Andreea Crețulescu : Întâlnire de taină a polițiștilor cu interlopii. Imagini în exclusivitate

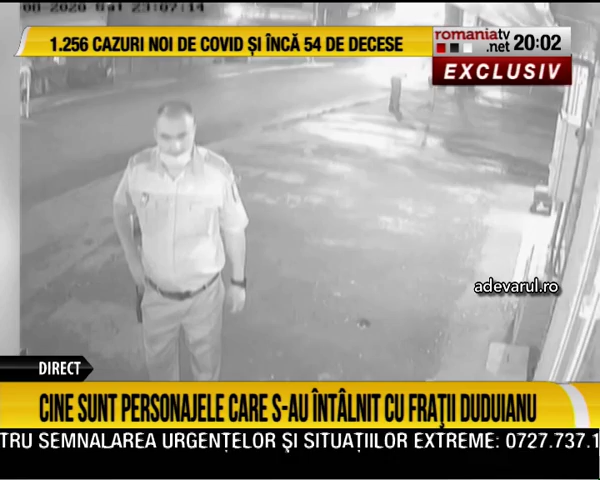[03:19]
Aceste imagine au fost luate în noaptea de 7-8 august Adică cu puțin timp
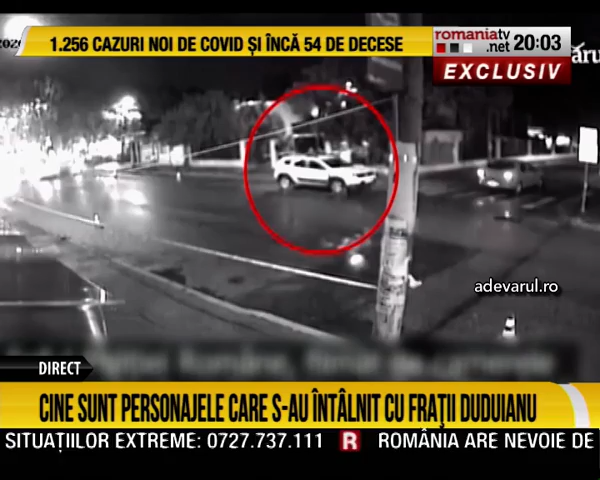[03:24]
înaintea acelei mormântări a lui Pian Pian din
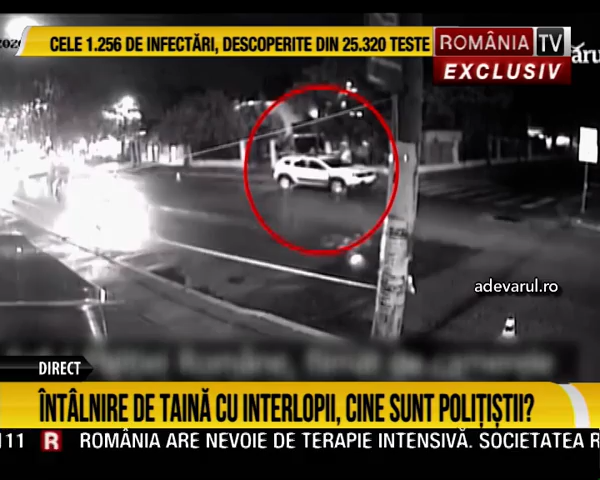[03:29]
clanul Duduienilor O întâlnire de taină cu interlopii Pentru că pe această imagine apar frații Duduianu Apar și niște polițiști Și cel care difuzează imaginile